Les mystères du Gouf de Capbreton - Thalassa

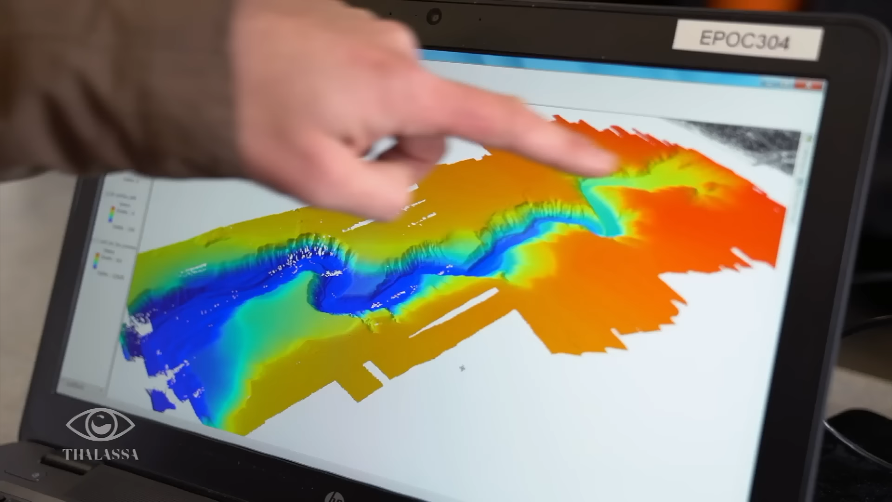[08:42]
En gros, on est à peu près 8 km jusqu'à cette zone-là, qui est la zone que nous, on a exploré cet été avec le ROV.